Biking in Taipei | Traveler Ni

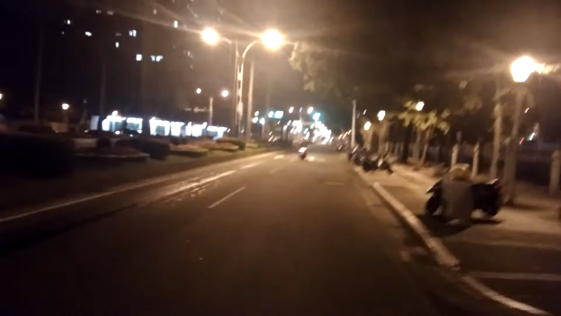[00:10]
No car. No traffic jam. No car, I said it. That's pretty good. I'm already finished now, but I'm already ready. I'm done most of the things. Oh my God.
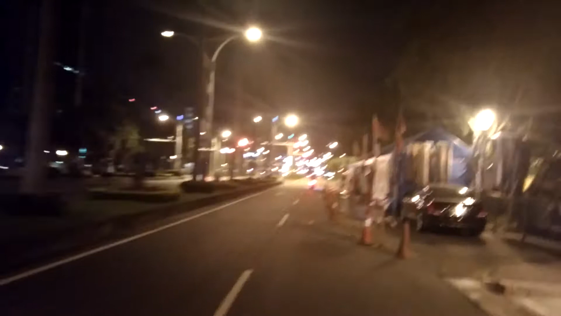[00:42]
The second motorcycle that passes me half. But the yellow sign that I'm going to pass. Let's go. No car. Let's go.